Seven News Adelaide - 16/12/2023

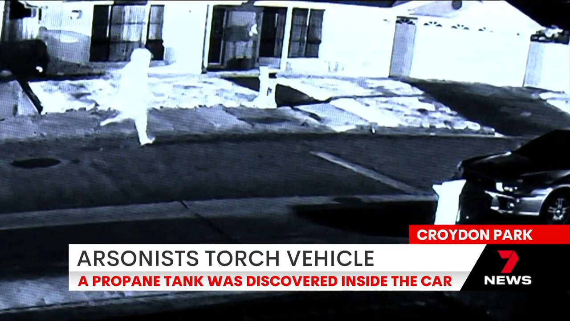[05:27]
CCTV captured a person running from the car moments after it erupted into a massive fireball.